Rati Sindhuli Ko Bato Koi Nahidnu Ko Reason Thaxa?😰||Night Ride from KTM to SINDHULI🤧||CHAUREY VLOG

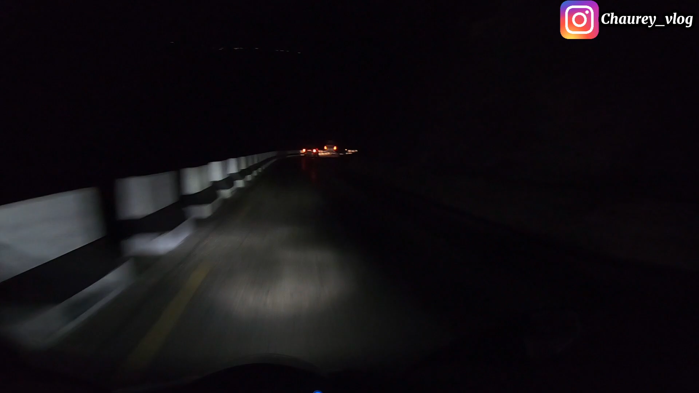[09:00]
रोड चाहिँ राति त्यस्तो बिजी हुँदो रहेनछ, हामीहरू नै छौँ, त्यति मान्छे हिँडेकै देखिरहेको छैन। मैले यो ठाउँलाई चाहिँ नेपाल थोक भन्छ साथीहरू, अहिले अँध्यारो भएर के देखाउनु मैले है,
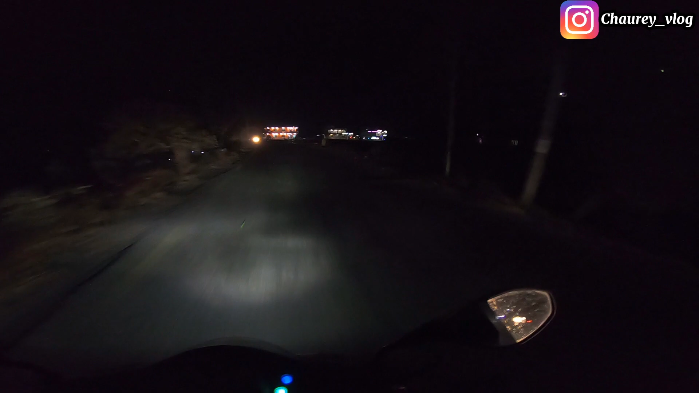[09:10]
तर घरहरू 3 क्या दामी झिलिमिली बसिरहेको रहेछ, त्यहाँ बसिरहेको रहेछ
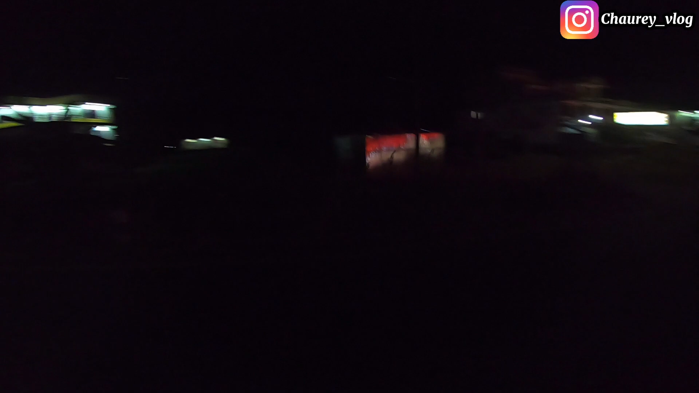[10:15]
धेरै जस्तो चाहिँ गाडीहरू रोक्ने ठाउँको लागि चाहिँ खानाहरूको लागि यो होटलहरू बढी हुँदो रहेछ।
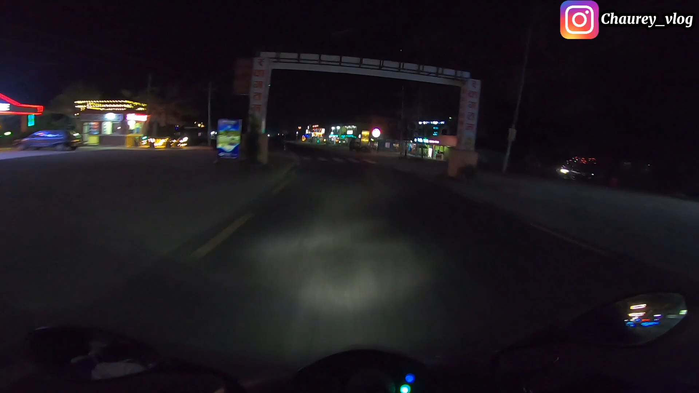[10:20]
क्वालिटी बिच रिजोर्ट रे क्या बवाल सजाएको, त पुरा रिच किडहरू गाडी गाडीमा आए जस्तो छ।
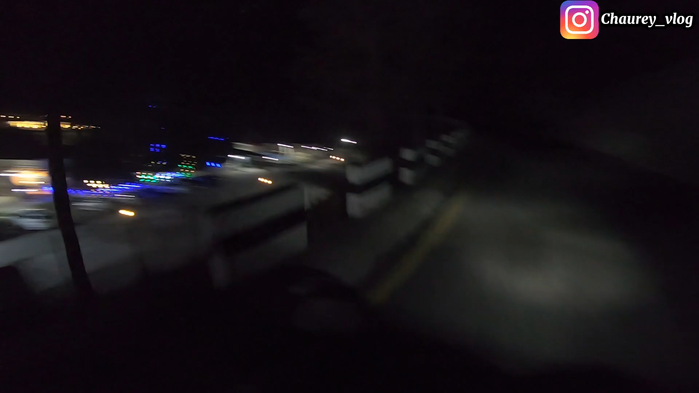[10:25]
ठिकै छ, स्विमिङ पुलहरू यताउता लाइटिङ सहित मान्छेहरू फायर क्याम्प गरिरहेछन् ग्याङ आएर। अब रिच भएपछि यति गर्नै पर्यो हामी भने सिन्धुलीतिर।
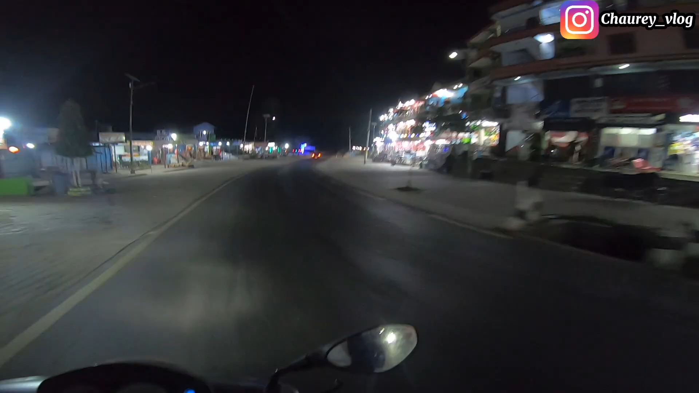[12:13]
के हो झिलिमिली? ए आमा, खुर्कोट बजार त लास्टै झिलिमिली रहेछ त। सिन्धुलीगढी 19 किलोमिटर,
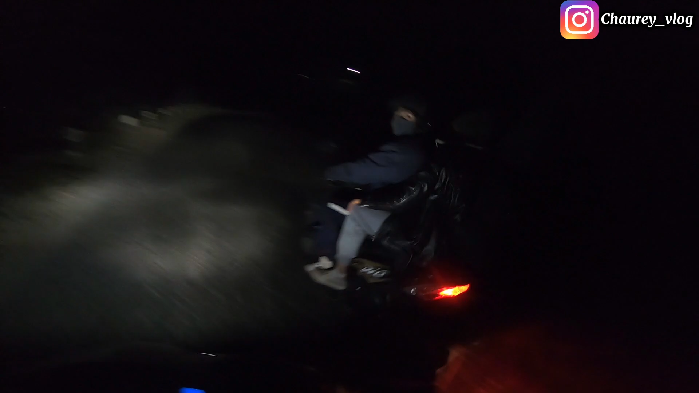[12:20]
यत्रो कुदाउँदै आयो तर के नोटिस गरियो भन्दाखेरि, यो सिन्धुलीको बाटो राति चाहिँ कोही पनि हिँड्दो रहन्छ,
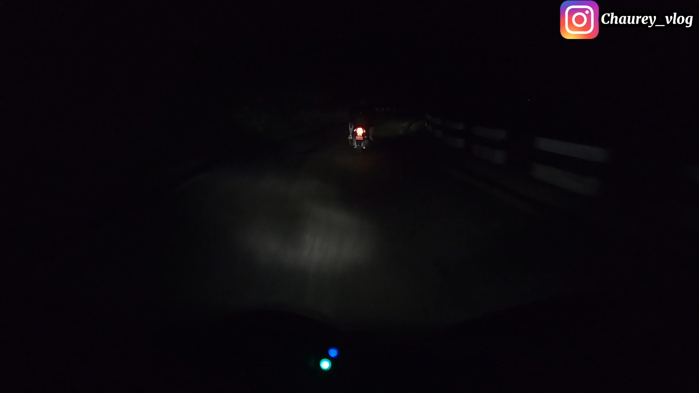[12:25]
न गाडी न बाइक न होइन, ठुल्ठुलो गाडी त हो चान्सै भएन, त्यो बन्द नै छ। सानो गाडीहरू यताउता पनि कोही हिँड्दो रहन्छ के, अनि हामी कति बेरदेखि हामी दुईजना स्कुटर मात्रै हिँडेको हिँडेछौँ के।
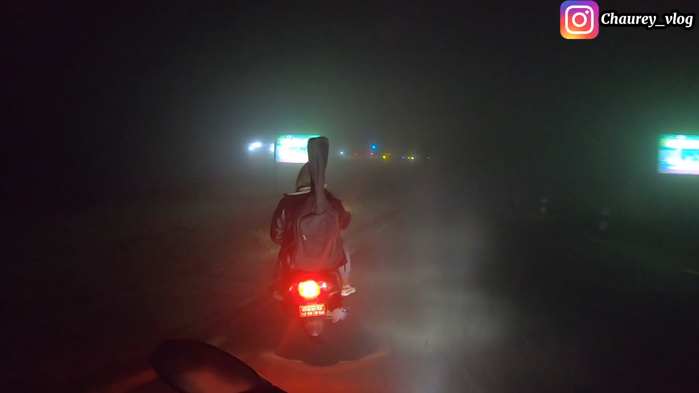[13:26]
ल हेरौँ त के कस्तो रहेछ हाम्रो कोहिनूर होटल एन्ड लज रे, के कस्तो छ।